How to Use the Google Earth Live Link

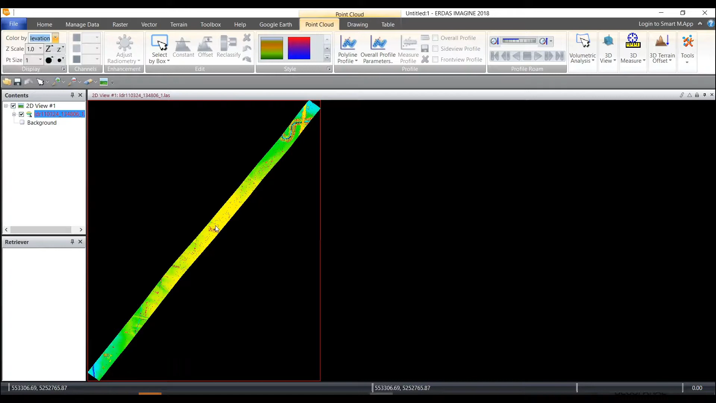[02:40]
you can also display and color by that as well. So lots of different options to display your two to three-dimensional point cloud. Let's zoom in here and also display this as a different style or color gradient. And then from here I can also view this in 3D.
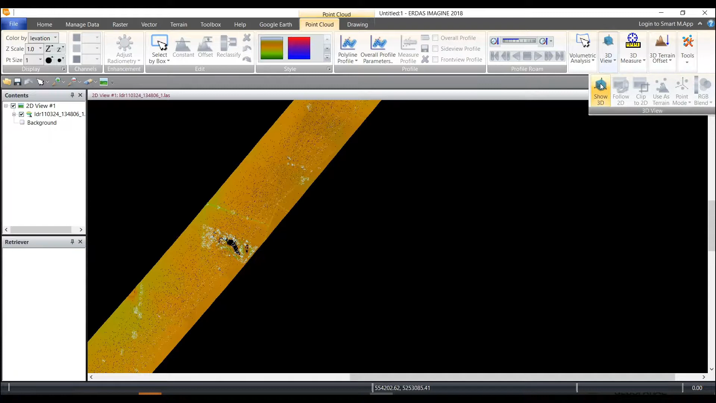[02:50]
This gives me a different perspective so I can really see what I'm looking at in a three-dimensional perspective and we look to see that this particular data set has a power corridor through it. So I may be interested in this power corridor to understand where vegetation may be encroaching on my power lines.
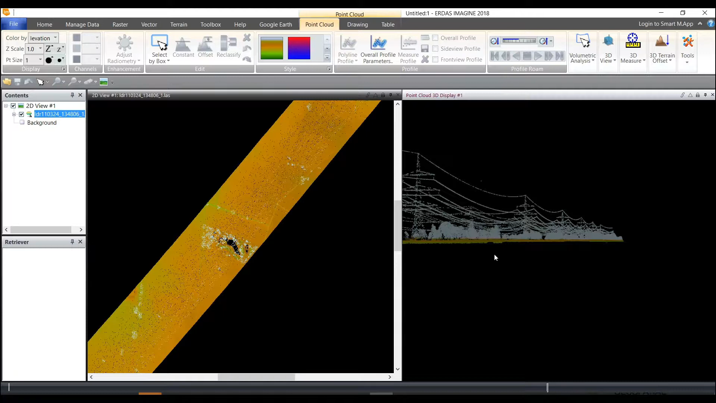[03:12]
So from here what I'd like to do is create a profile
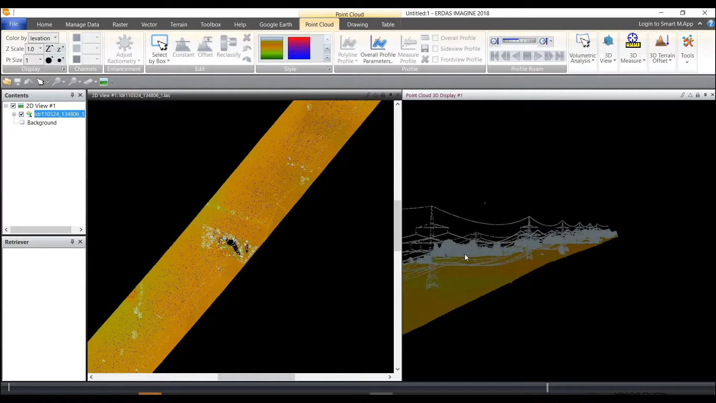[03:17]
so that I can move along the profile and then study the areas from side view and
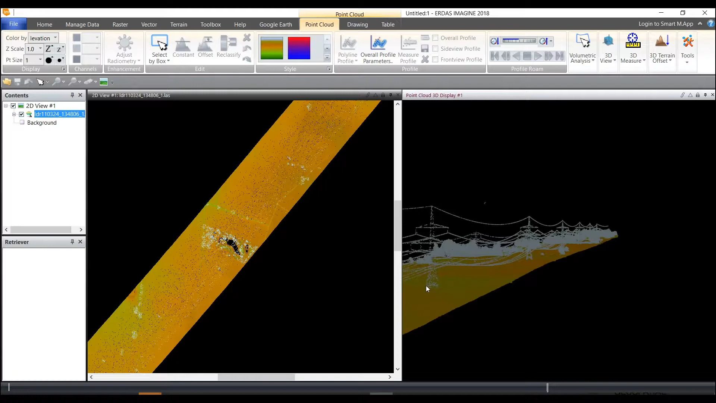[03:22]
front view and perhaps take some measurements. So let's close the 3D view and let's do a polyline profile. So there's a rectangle and polyline.
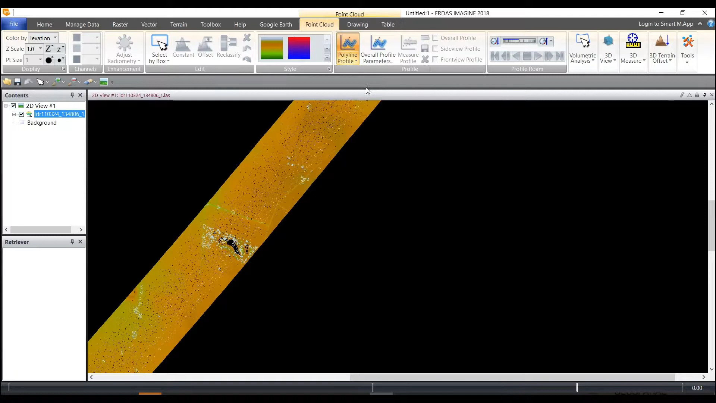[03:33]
We'll choose polyline. My cursor turns to across here and I can choose to create a polyline or you can also import a polyline at this point as well.
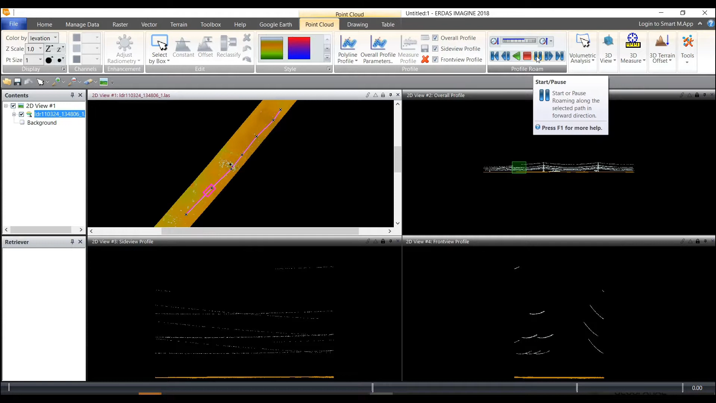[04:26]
And then we can take any measurements that may be appropriate from trees or vegetation that may be close to
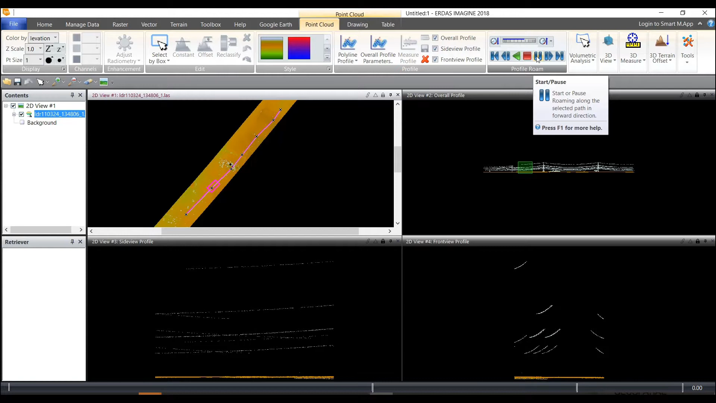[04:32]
different parts of my power lines and may cause issues and power lines to come down and then therefore power outages. So this is an important and very nice utility for utility companies and anyone else who's really looking for looking at point cloud data to be able to take some specific measurements. Okay, so we can come in here and measure different things from top to bottom. So we could measure this as well.
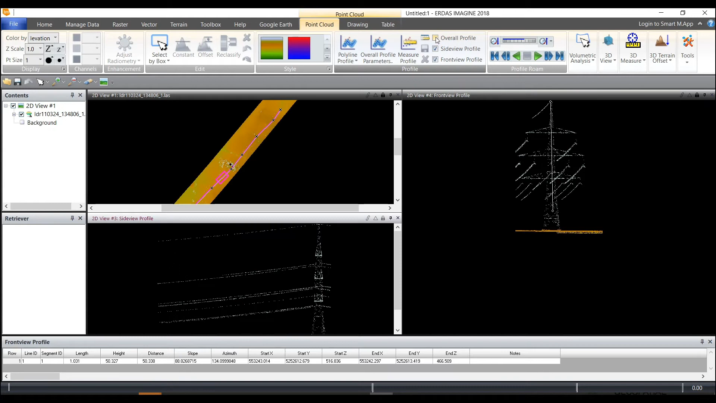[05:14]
So cell phone towers, buildings, whatever you would like. You can switch then between the different profiles up here at the top by simply turning them on and off to look at which of the profiles are important to you and which measurements you need to take from which perspective.
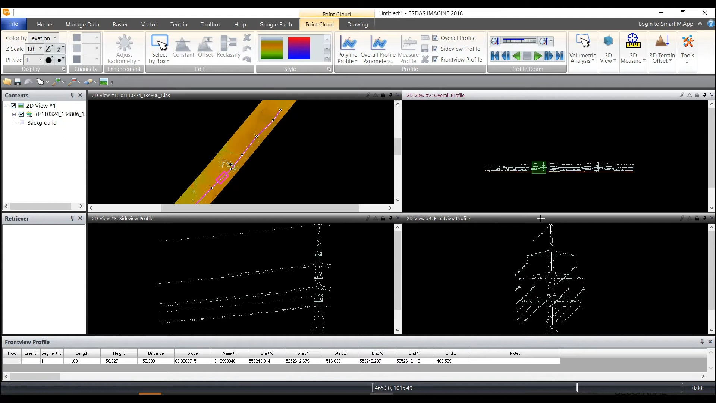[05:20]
And that is how you turn on and off the side view and front view profile and switch them back and forth when viewing point cloud data.